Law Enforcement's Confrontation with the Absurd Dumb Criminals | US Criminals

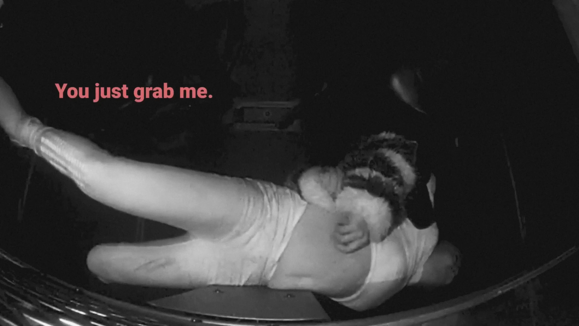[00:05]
You just grab me. Rape! Rape! Rape!
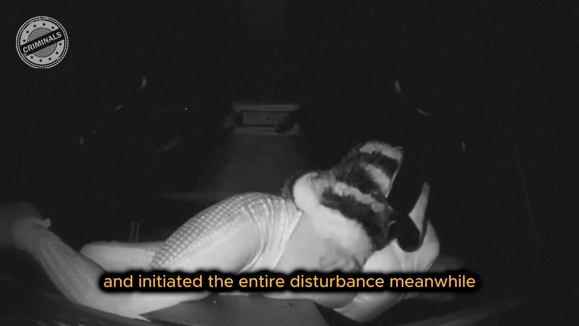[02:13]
Meanwhile, Lauren was being restrained by another officer due to her escalating erratic behavior.
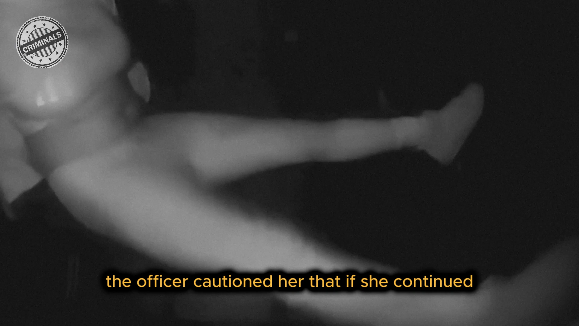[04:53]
The officer cautioned her that if she continued kicking his window, he would use pepper spray on her.
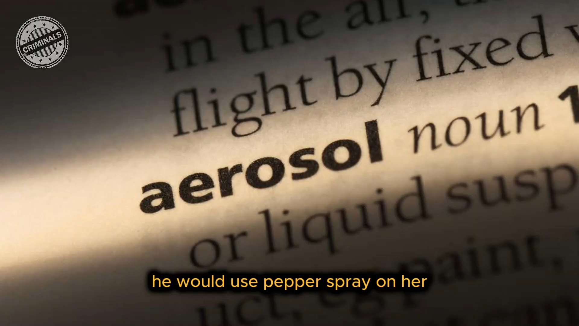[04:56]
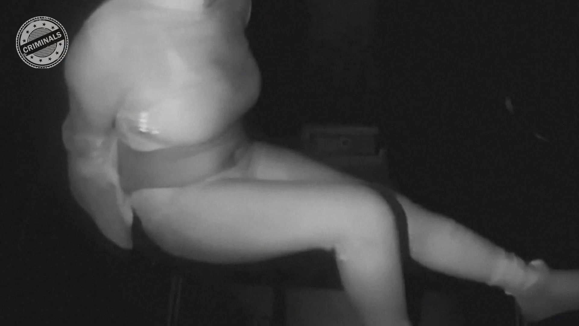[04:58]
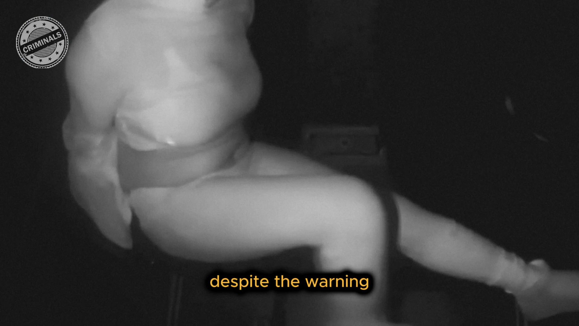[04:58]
Despite the warning, She continued shouting her unfounded allegations. Kegel, see me up here.